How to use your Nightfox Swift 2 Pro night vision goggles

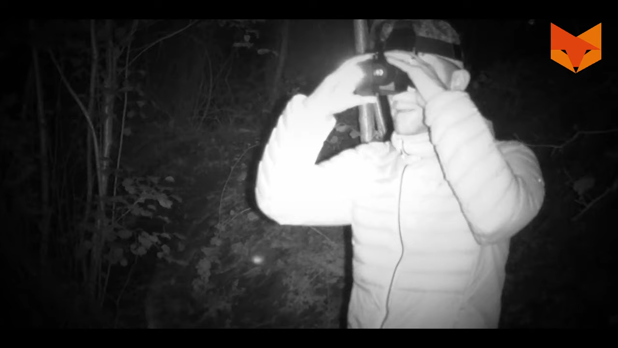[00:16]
It comes with a head strap mount and a helmet mount for hands-free operation and its unique dual LEDs give you the option to stay undetected or boost the range up to 130 meters.
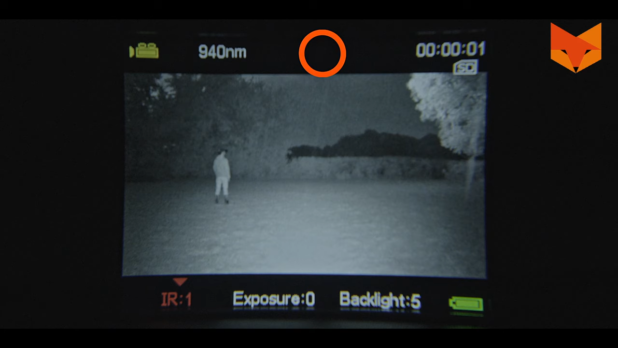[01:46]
This icon will appear at the top of the screen when you are recording. The length of the recording is shown here.
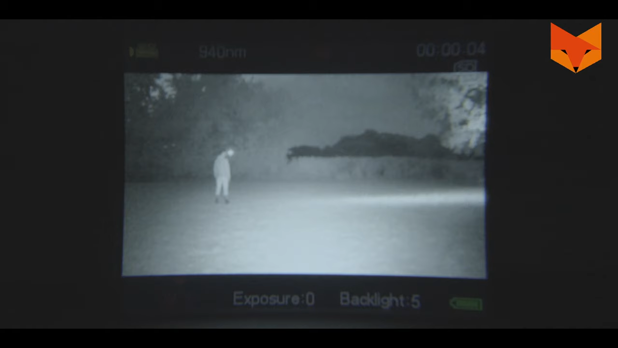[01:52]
Short press again to stop recording. To view the footage on the device long press the menu button.
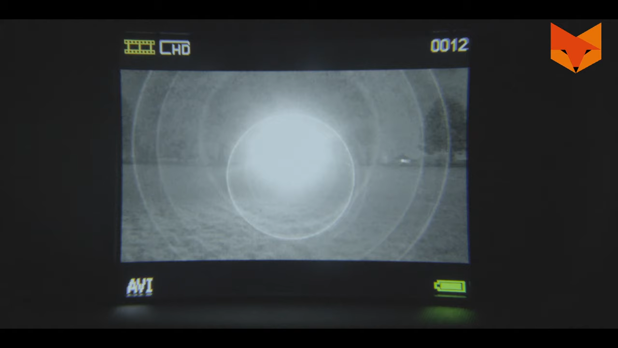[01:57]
Use the up and down buttons to scroll through your videos.
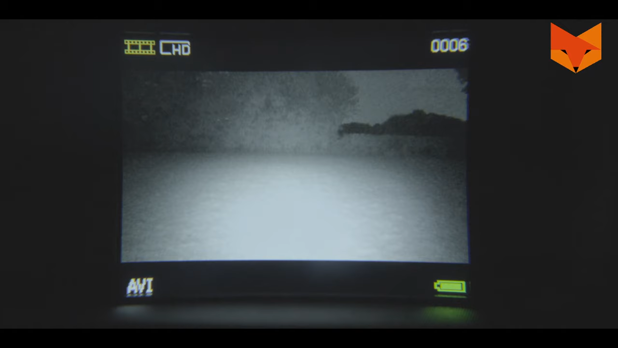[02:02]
To access the SD card menu short press the menu button whilst in this mode. Use the up down buttons to scroll through the options. Press ok to play or delete individual videos or to delete them all in one go.
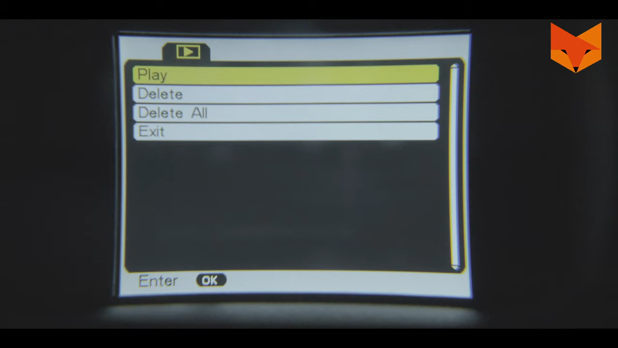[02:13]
To download the footage use the USB C cable again and insert it into a USB port on your computer. In Windows navigate to your file explorer.
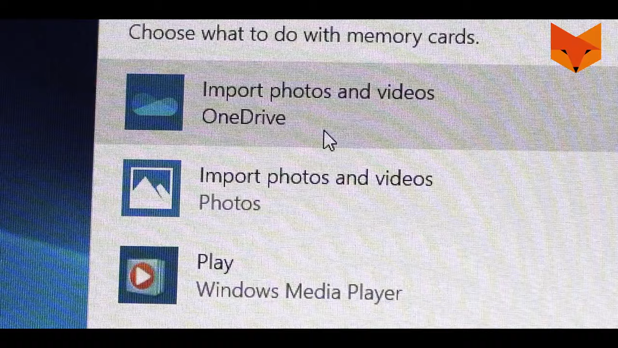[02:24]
Your videos will appear in a folder for you to import. To quickly adjust the IR exposure and backlight levels whilst on the main screen short press the power button.
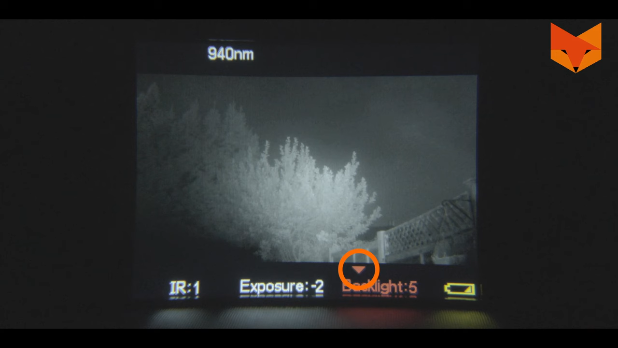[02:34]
This icon and red text indicate which feature is currently selected.
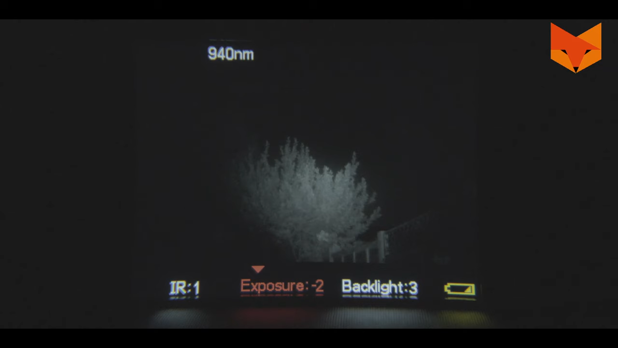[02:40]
Use the up and down buttons to adjust the values of each feature.